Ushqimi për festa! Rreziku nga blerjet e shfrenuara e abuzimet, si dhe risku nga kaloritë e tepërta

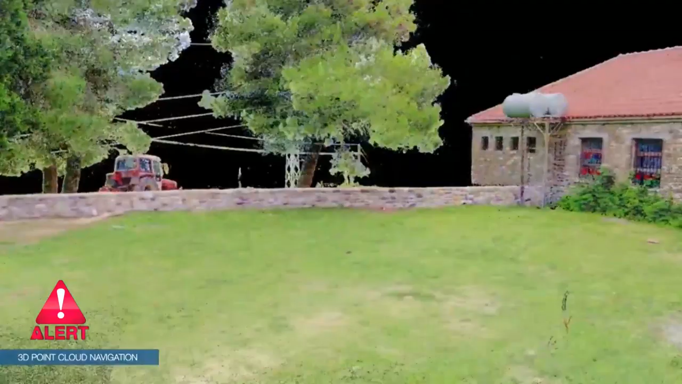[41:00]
duke shikuar tre nga brekulitë që Shqipëria në jepë.
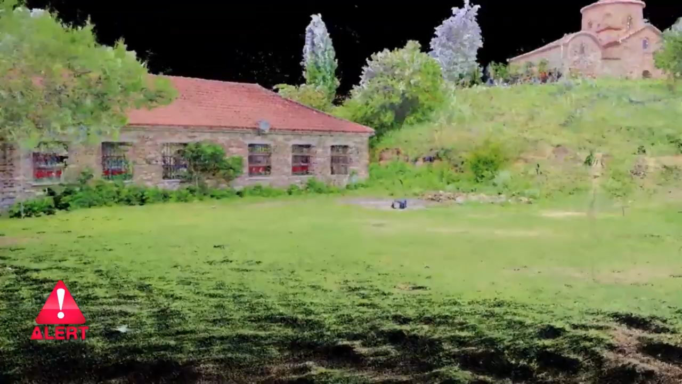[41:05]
Pamë kishën e leuzes, kishën e kozinas edhe uren e bënjës. Si në përmetë, ka dhe mërkulirat të tjera që po zbulohen në fshatrat të tjera në Shqipëri. Teknologjia e rekonsiston në përdorimin e structure from motion,
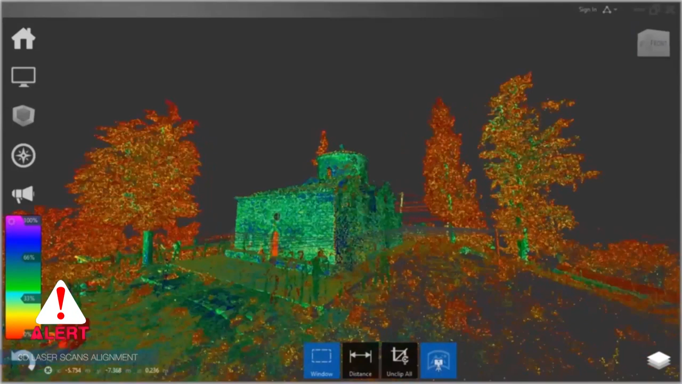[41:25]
e përdorimin me laser scanner, me një aparaturit cila funksionon në marrin e disa pikave bazë,
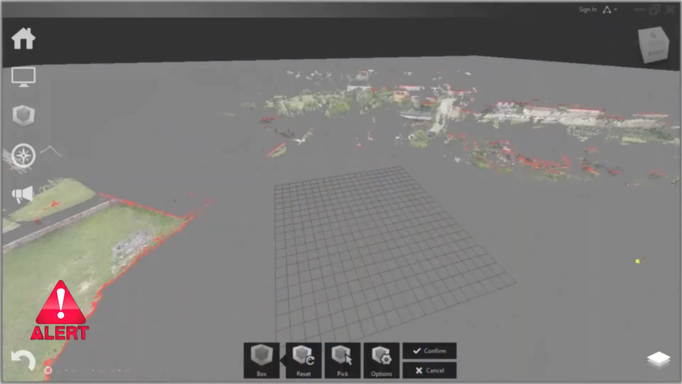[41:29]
që shkonderi në një milion, dhe përdoret për rindërtimin në model 3D,
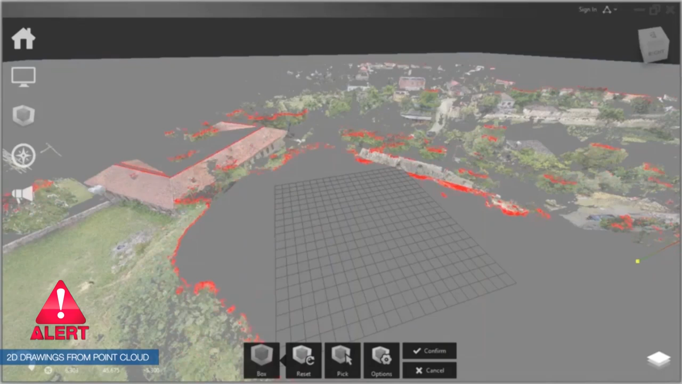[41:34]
në mënyrën digitale në kompjuter,
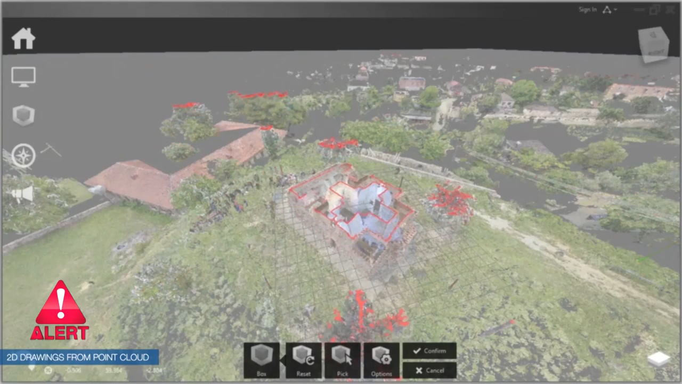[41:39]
duke rindërtuar që nga filimi, dhe me thënë të gjitha këto ndërtesa, monumente.
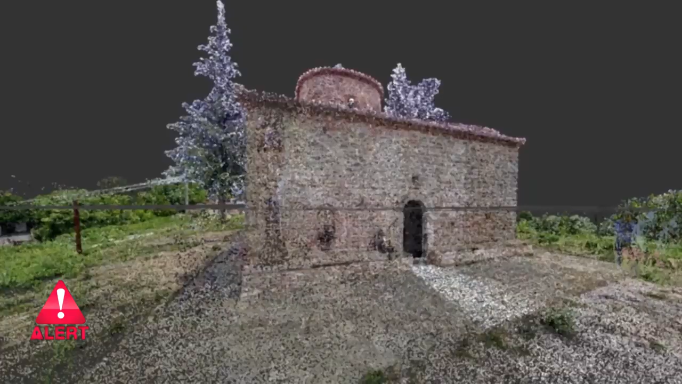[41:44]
Për fatë keqë ka mardu shumë rallë, po jam shumë e lumë tërqë erda, u riktheva për sëri dhe falë këti projekti,